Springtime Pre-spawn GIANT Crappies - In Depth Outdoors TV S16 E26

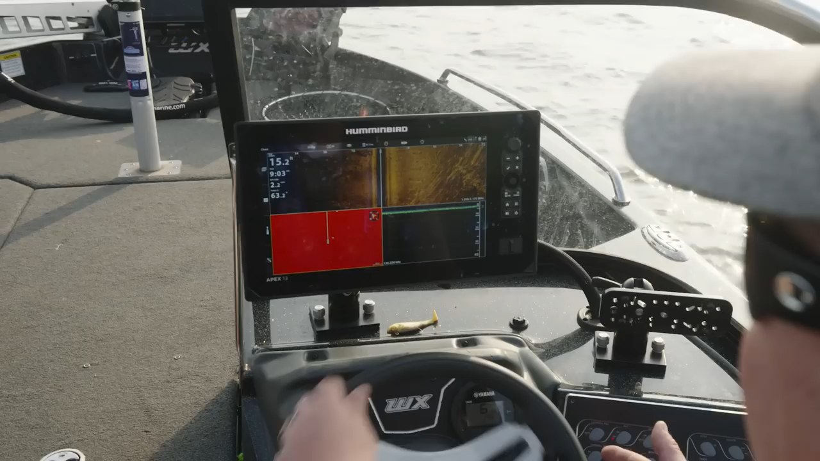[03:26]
It's kind of nice that it's marked on the map. Yeah. Yeah, it's beautiful.
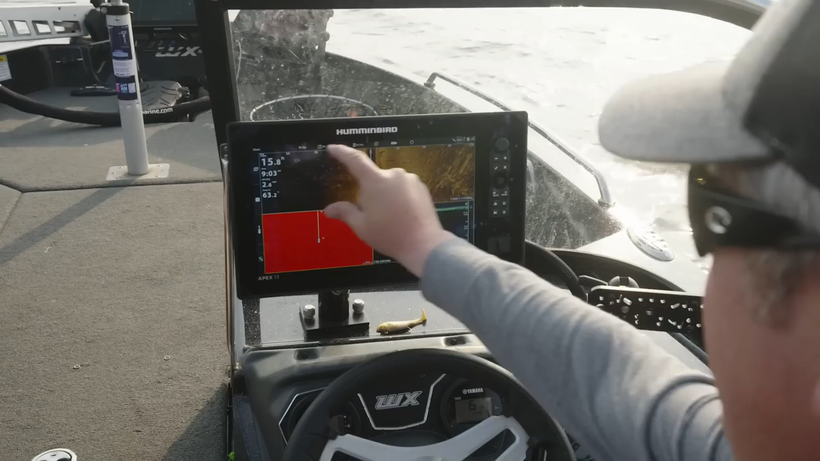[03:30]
So here in this top pane up here, I've got side imaging and you can see the gravel right here.
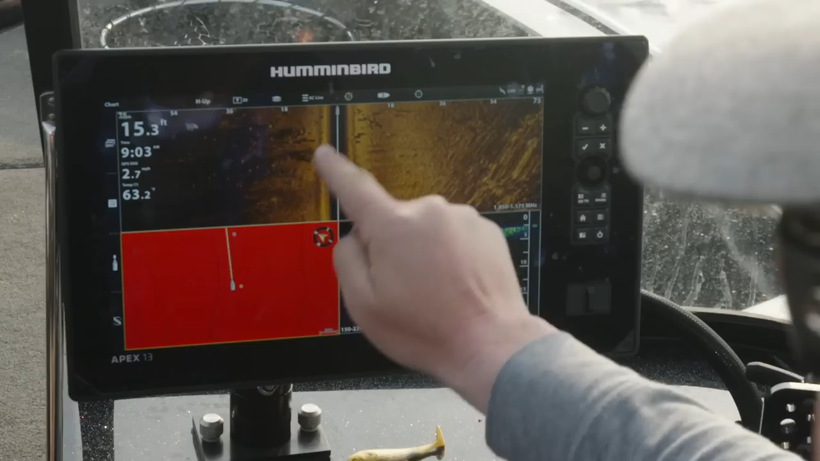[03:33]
On screen: depth 15.3 ft
Kind of a little finger that comes out and then juts back in. Some bigger boulders kind of mixed in. It's perfect. And it's shallow.
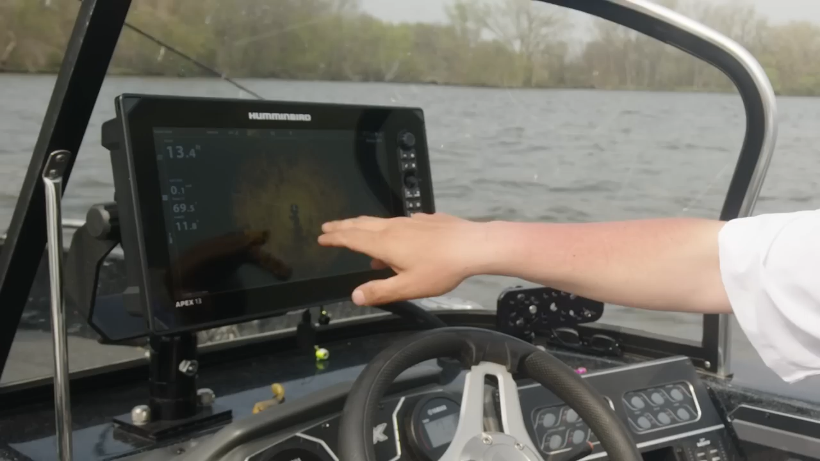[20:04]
And this 360 is literally painting a picture of our surroundings. So, right back behind us, we have Eurasian milfoil weed line.
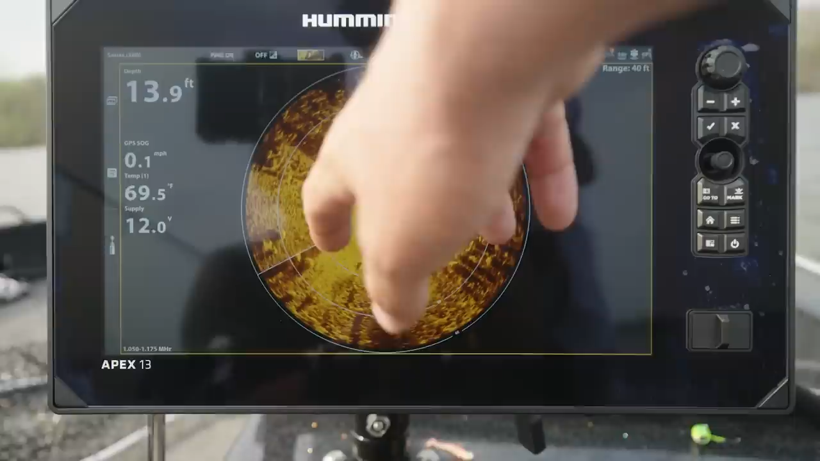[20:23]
On screen: depth 13.9 ft, water 69.5°F, speed 0.1 mph
And in the middle of this, which is what we're casting at, it's all boulders in the middle of this gravel bed.
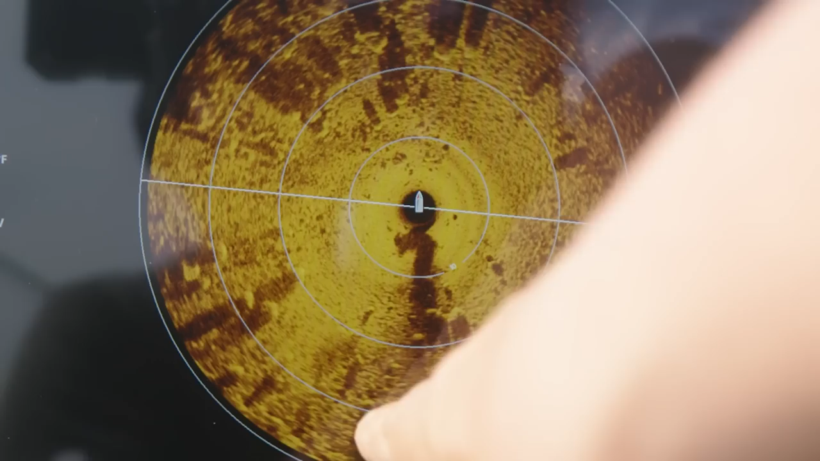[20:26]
And the fish have been positioning right off the edge of those bigger boulders onto the gravel.